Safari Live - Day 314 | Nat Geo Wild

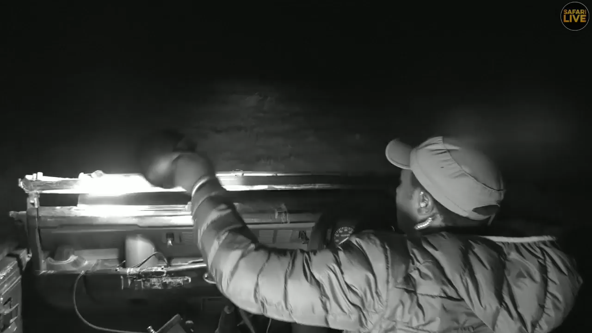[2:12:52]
hold tight hold tight hold tight all right we are across okay let's take you to sydney while i try and get close to these lions and see what they're doing
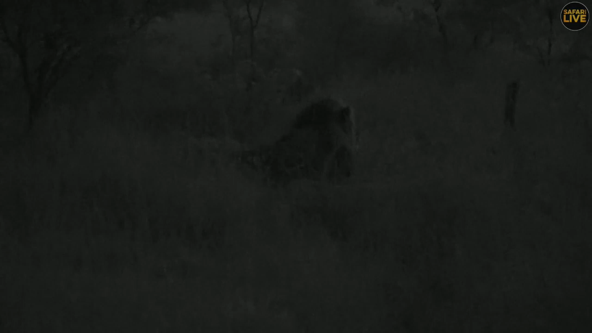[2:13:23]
so you can see that i'm still here with the mating pair and the mating pair has just done it again about a few
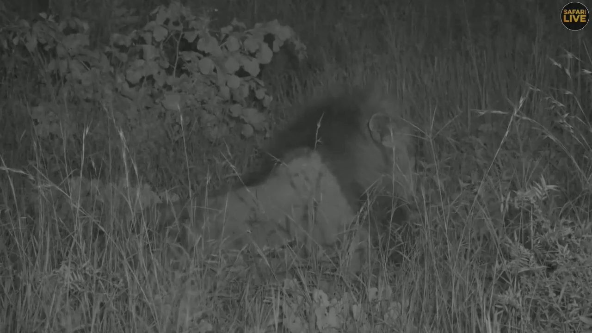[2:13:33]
seconds ago they are just finished now we did not manage to show you the real action because they just decided to start running and got disappeared here in the fish grass look at that look at that very beautiful mane i'm very sure that female is giving him a chance because she is so highly impressed with this very beautiful look so from the road i can promise you to hear where they are it's not easy